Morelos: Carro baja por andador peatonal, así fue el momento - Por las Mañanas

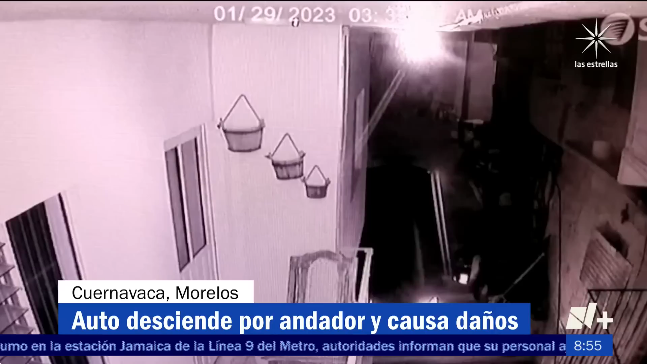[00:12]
Las y los vecinos del andador Apatlaco, en la colonia Tlaltenango, dijeron que la madrugada del domingo, pues fueron alertados por el ruido, motocicletas y macetas fueron arrolladas.
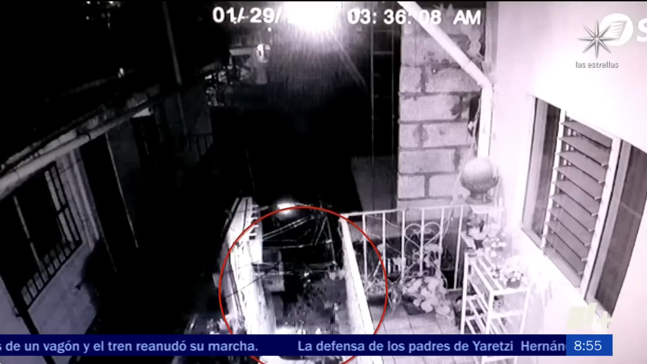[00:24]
Afirman que ningún elemento de la policía llegó, solamente bomberos y un perito de tránsito para las diligencias correspondientes.